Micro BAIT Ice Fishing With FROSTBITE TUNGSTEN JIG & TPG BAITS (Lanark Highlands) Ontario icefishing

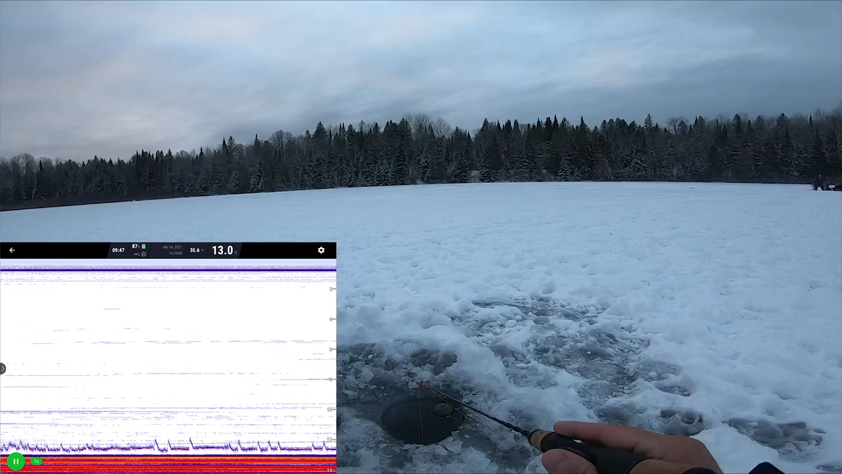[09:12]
Ooh. Ooh. That's a good mark. Oh, I lost him. I lost him.
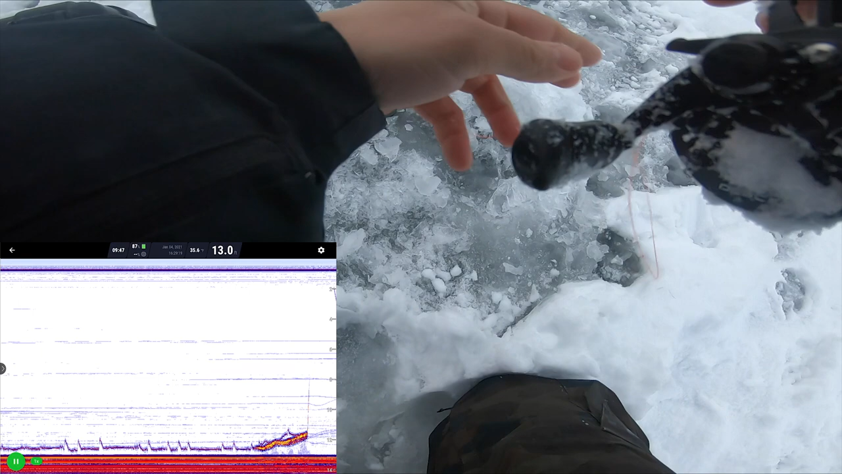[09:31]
That was not a perch. That was not a perch. Not a perch, not a perch.
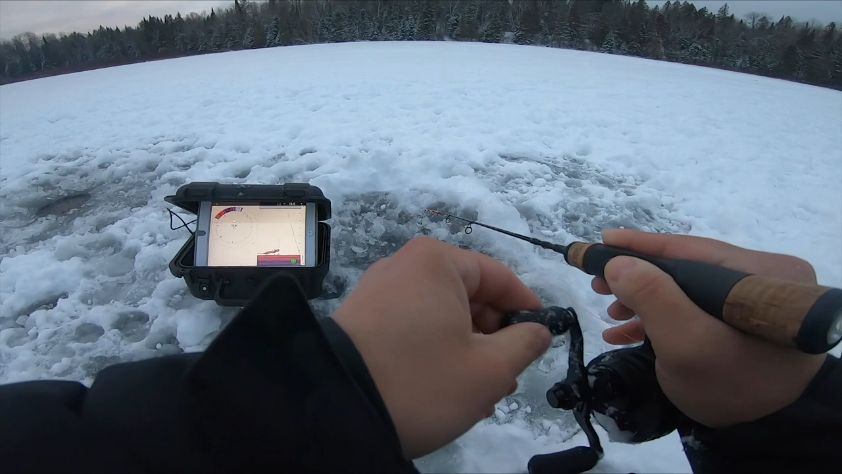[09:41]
That was a pike or something, came in suspended. Oh, right out of his mouth. First fish on the wiggler, perch.
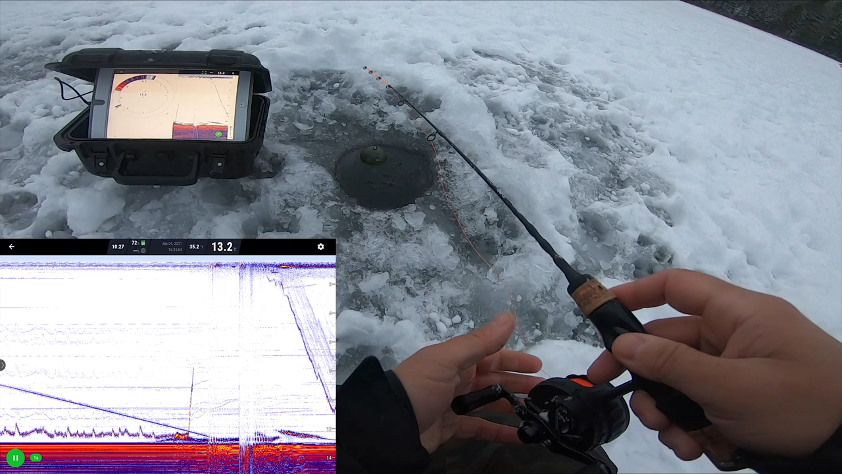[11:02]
and we're getting some steady marks, and now the fish are playing. Oh, pulled that out of his mouth. Come on.
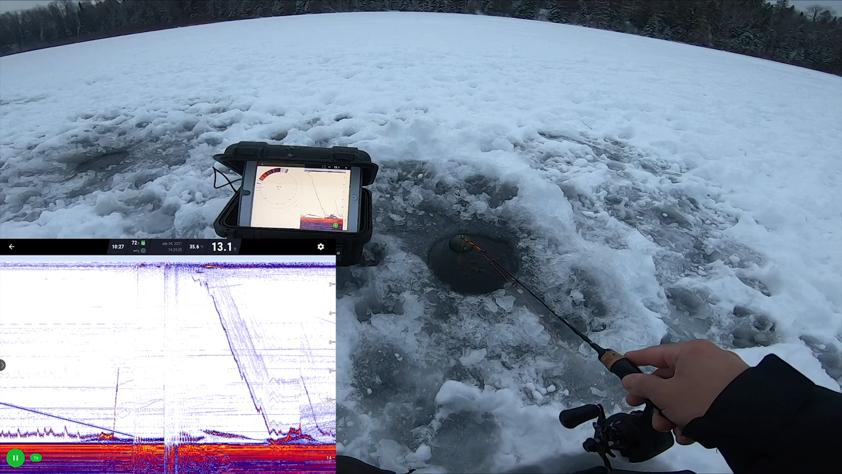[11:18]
Come on. There's one.
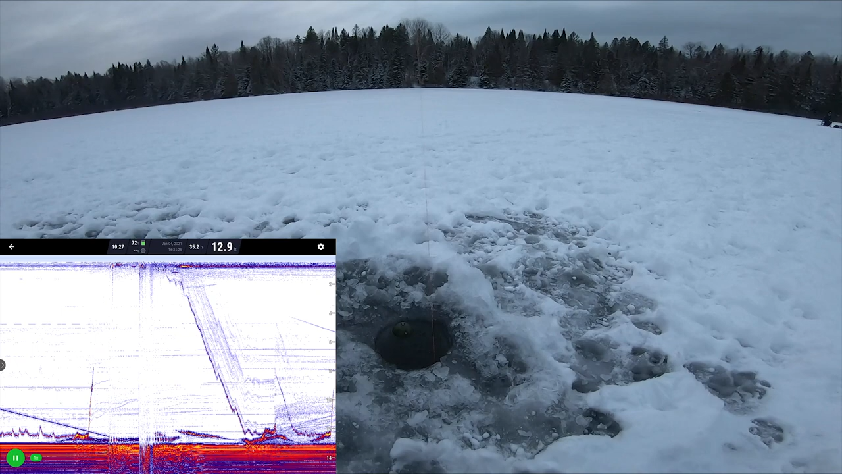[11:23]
Another one on the limetreuse wiggler. And they're nice quality fish.
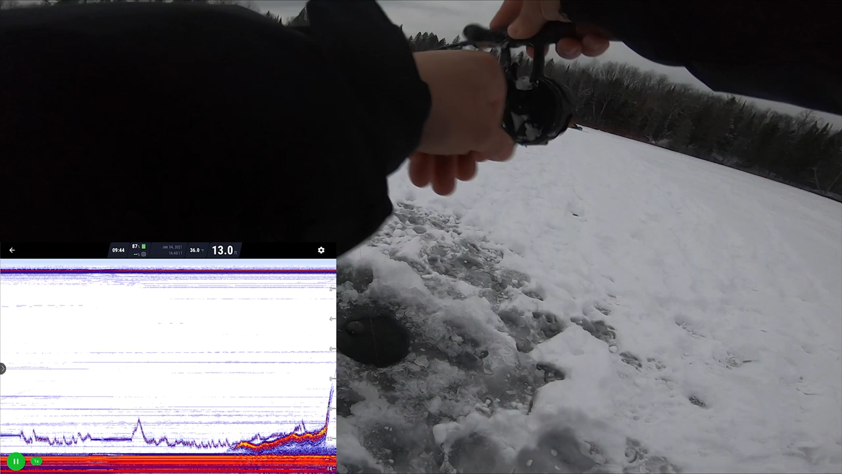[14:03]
Yeah? Yeah, good fish. First PB walleye? I don't know what it is. It might just be a big perch.